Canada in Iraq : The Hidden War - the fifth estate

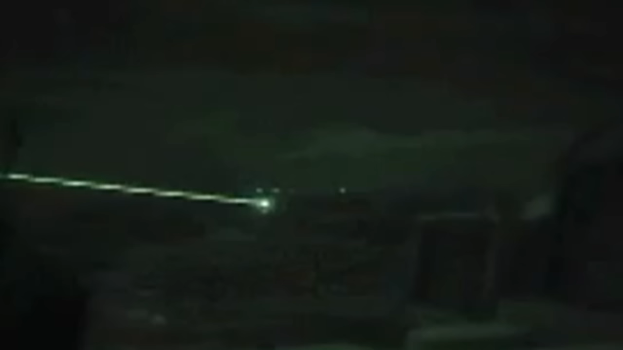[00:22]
But Canada's military role in the fight against Islamic State may be the most secretive Canadian mission ever. Ahead, the war you haven't seen. Video smuggled to the Fifth Estate.
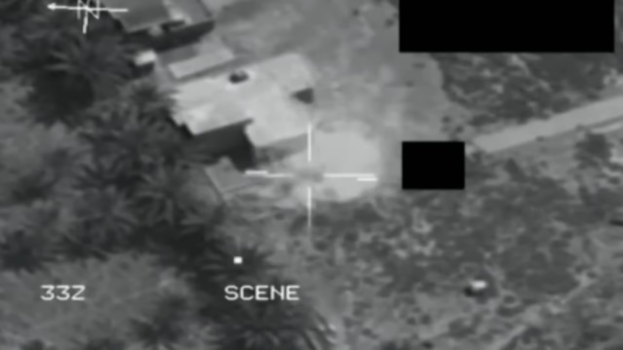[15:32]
And the crucial aspect of that partnership is the high-stress job of directing airstrikes, identifying targets by laser.
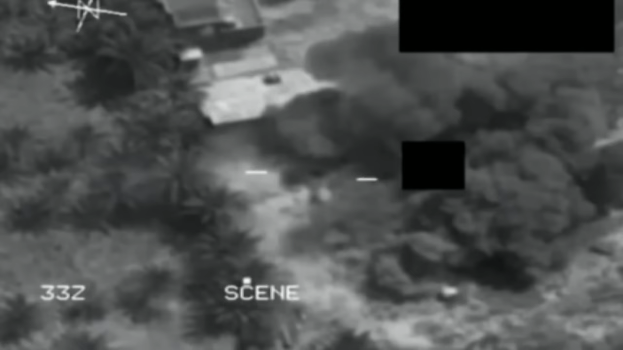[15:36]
It works like this.
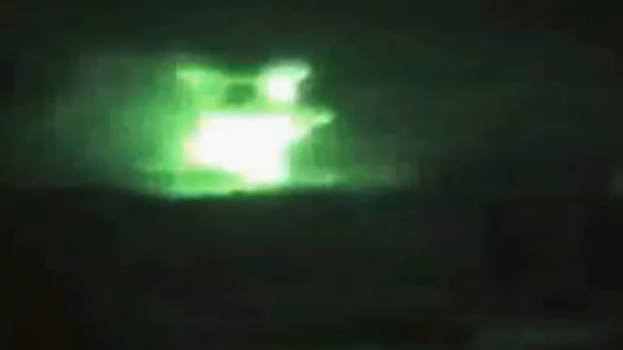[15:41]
A laser beam is aimed at a potential Islamic State target. When the laser makes contact, which requires a direct line of sight,